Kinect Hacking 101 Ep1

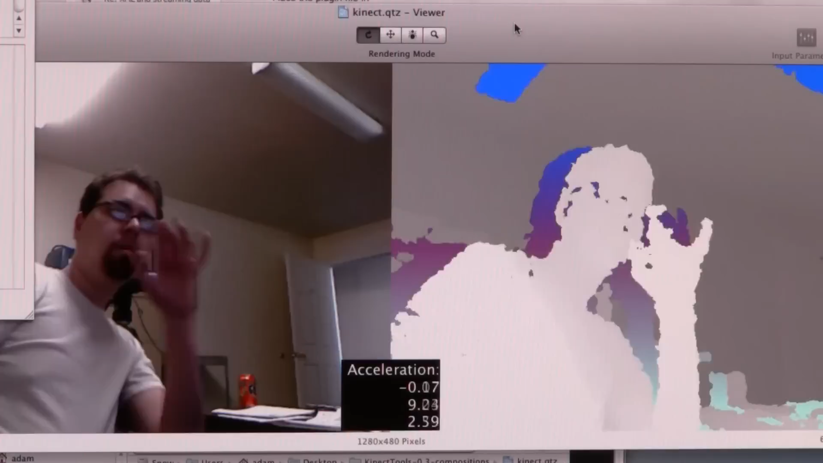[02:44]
Now, this is me with a regular depth map on the right-hand side, and the left-hand side is the regular RGB image.